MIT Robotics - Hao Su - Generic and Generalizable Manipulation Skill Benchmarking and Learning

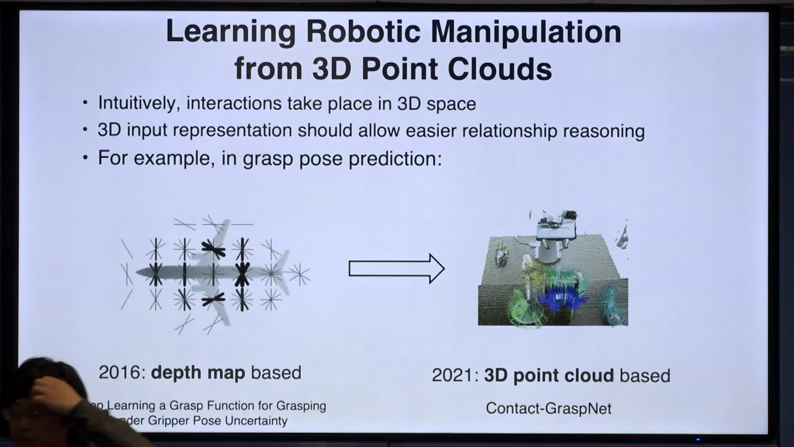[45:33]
And nowadays, you could check the paper of, like, grasp of post prediction. Most of them, I see the art, are based upon 3D. It's just like 3D is native for reasoning, like, relationships. So I would ask the question, now, if you will use, like, for example, reinforcement learning to do more complex skills.
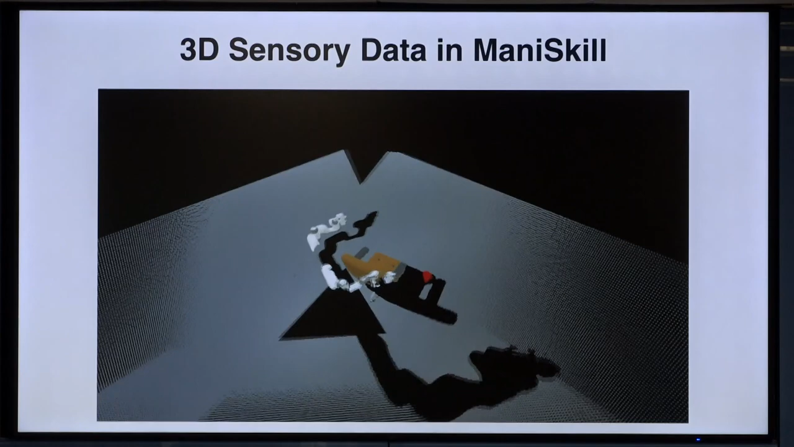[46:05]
Like here, this is how the robot captures the panoramic point cloud.